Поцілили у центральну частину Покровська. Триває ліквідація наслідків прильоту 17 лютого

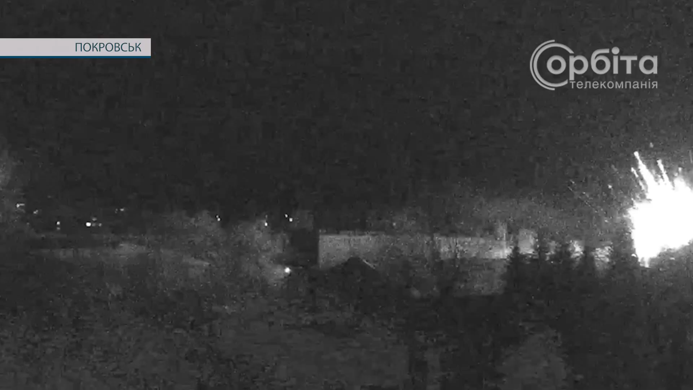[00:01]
Пізно ввечері, в п'ятницю 17 лютого, Покровськ знову здригнувся від російських ракет.